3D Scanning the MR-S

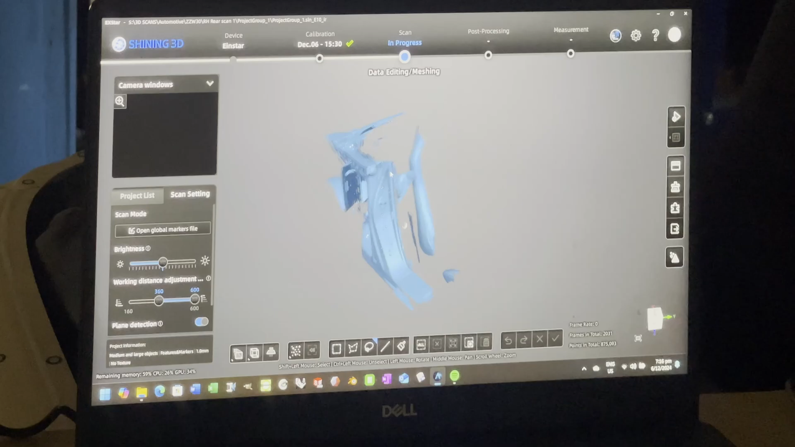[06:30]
is where you pick groups of similar points on one scan to the second scan
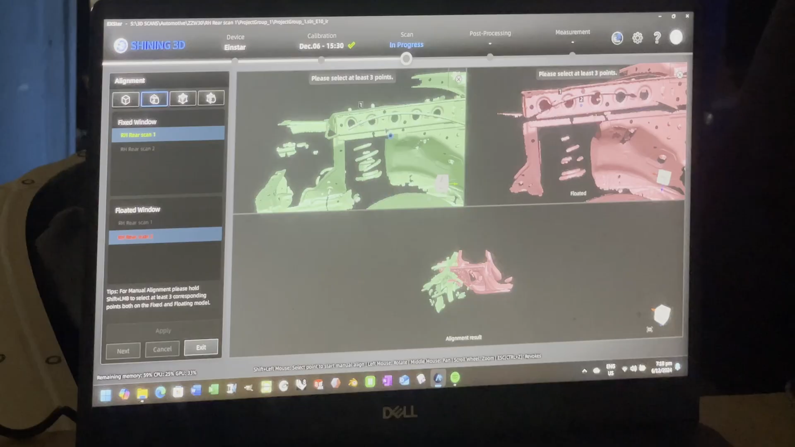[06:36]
the idea is that there will be an overlap between the two once you've got it as close as you can manually the
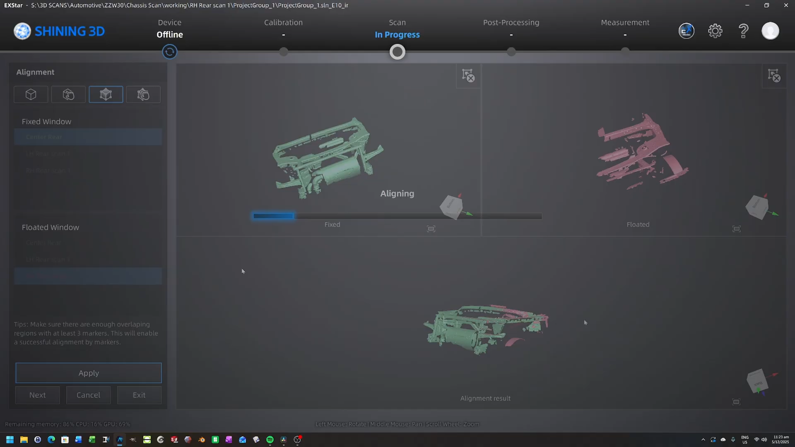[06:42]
software will do the rest you can see here we've got three scans all nicely aligned and
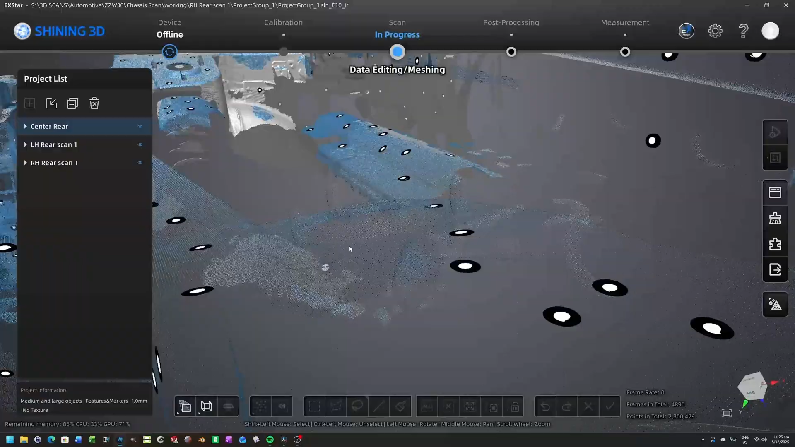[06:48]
if you zoom right in you can see that they're not an actual surface they're just a whole load of points so
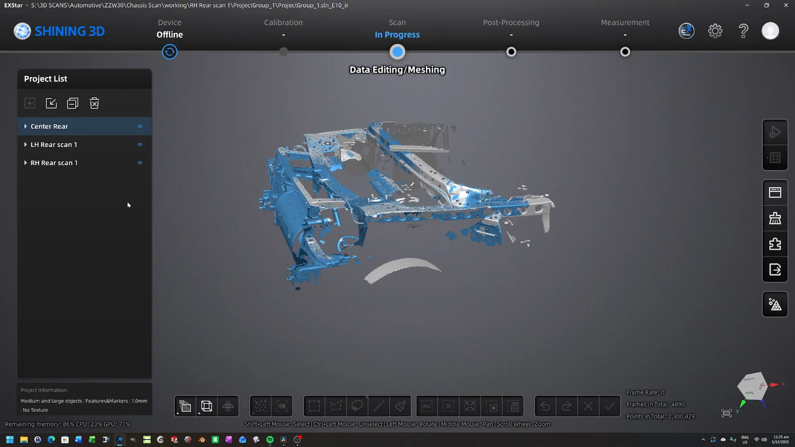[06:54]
what we need to do is to mesh those individual points into a surface this process
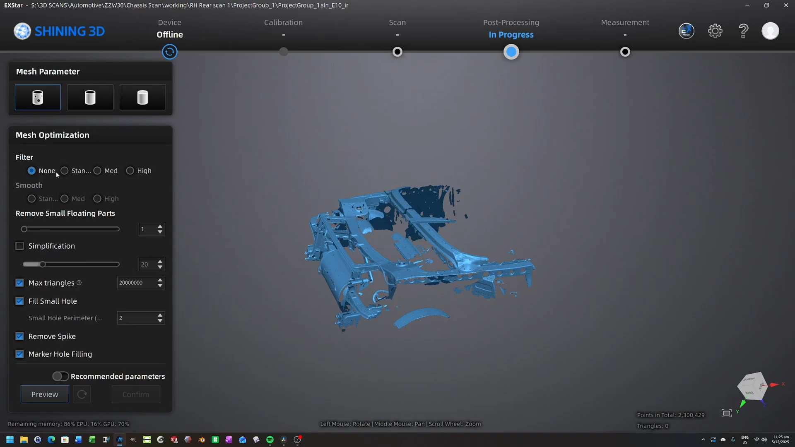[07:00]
is really hard on your computer it was about this stage when we realized neither of us had a computer
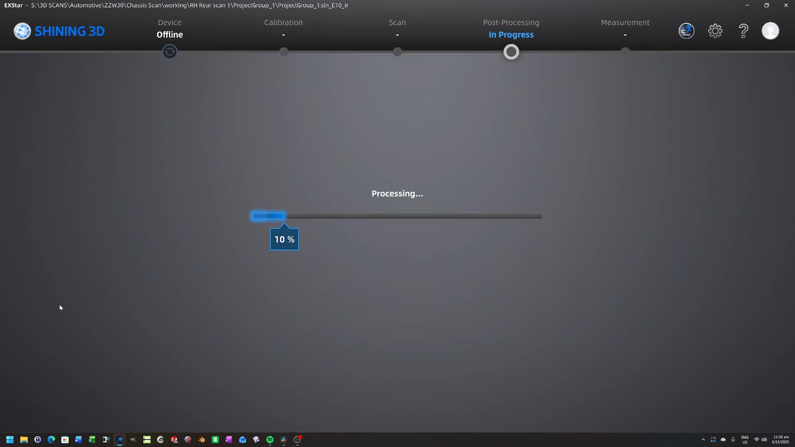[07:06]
powerful enough to generate the mesh there were so many points my laptop kept on crashing which at
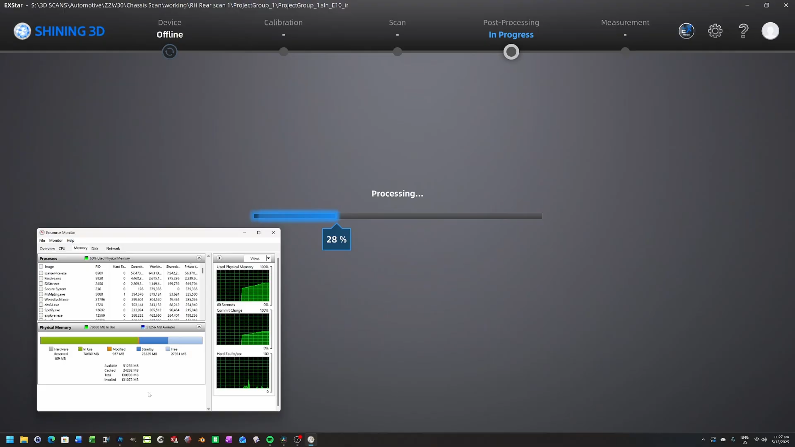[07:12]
the time had 64 gigs of ram which is already a lot but i ended up upgrading to 128
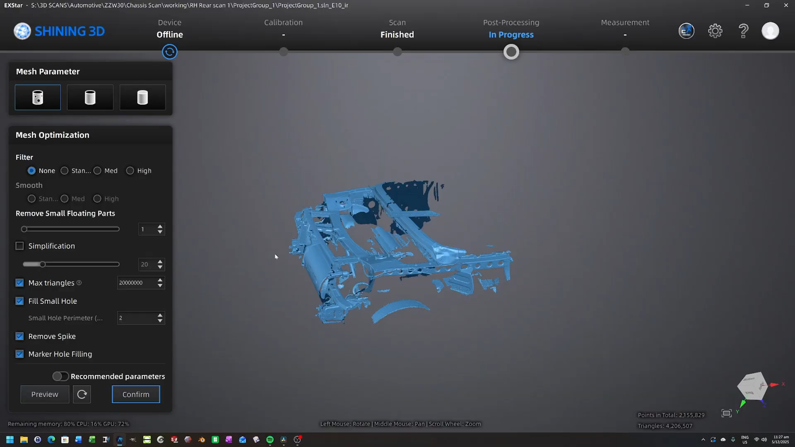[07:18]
gigs in a desktop computer thankfully after installing the ram we managed to mesh each section
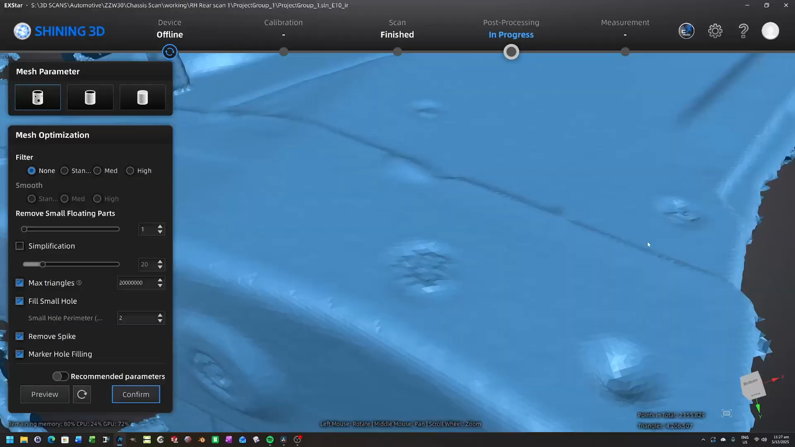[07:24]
so now we can export it out of the scanning software and i like to use this software called
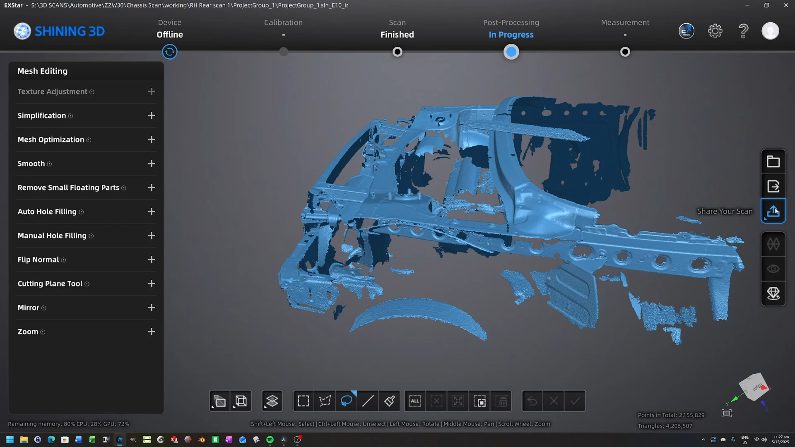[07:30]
mesh mixer to do the post processing i believe it was created by autodesk in about 2014 which
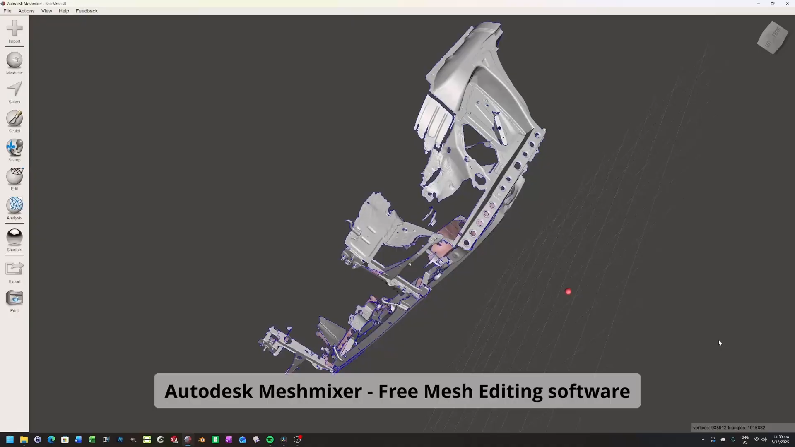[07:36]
is kind of about the time that i started doing 3d scanning they've stopped support for it which is a bit of a
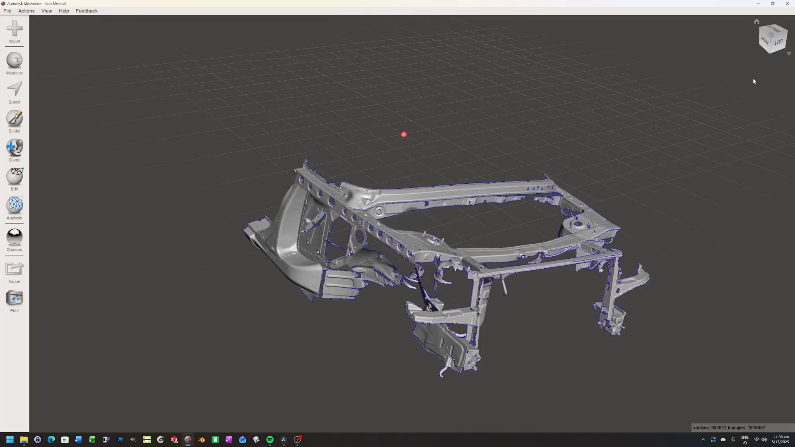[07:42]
shame but it's a really cool software for doing post processing and basic editing so generally what i
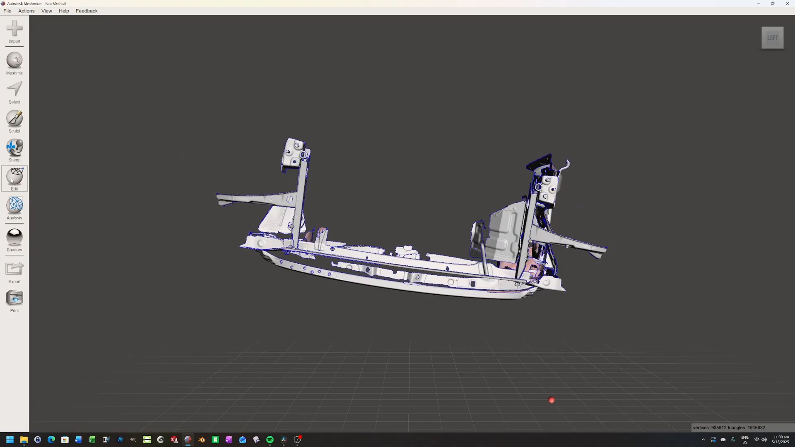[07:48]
do is i roughly align it in mesh mixer just to get to some sort of a coordinate system within a couple
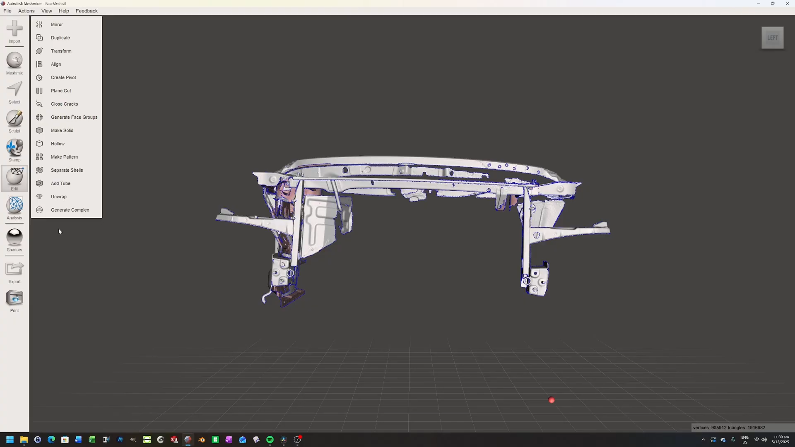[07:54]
of degrees in each way and i'll repeat this for each individual scan and save them then for
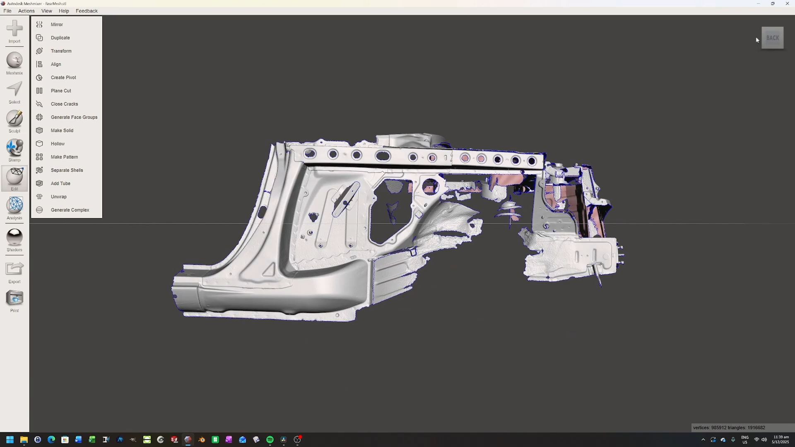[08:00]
one individual piece generally something that's quite central i'll bring it into solidworks in